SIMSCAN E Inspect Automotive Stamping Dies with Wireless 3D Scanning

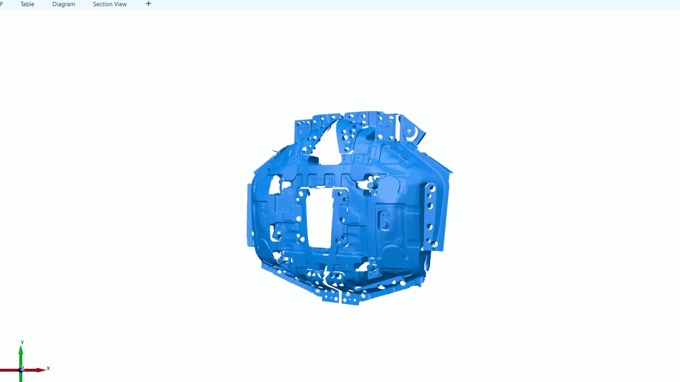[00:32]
identify any deformations allowing engineers to make precise corrections this
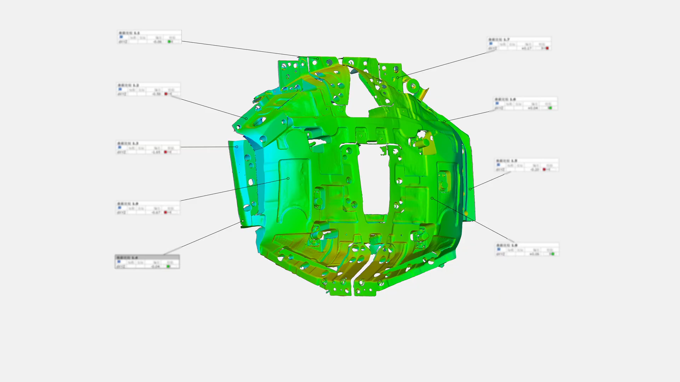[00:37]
car fender die features complex geometries that require precise inspection